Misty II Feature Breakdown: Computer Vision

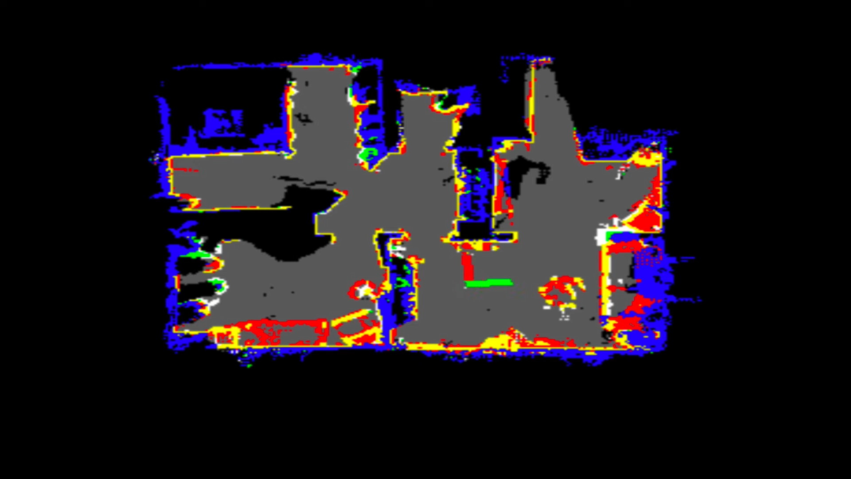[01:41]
Right out of the box, Misty 2 comes with pre-configured abilities for autonomous mapping, localization,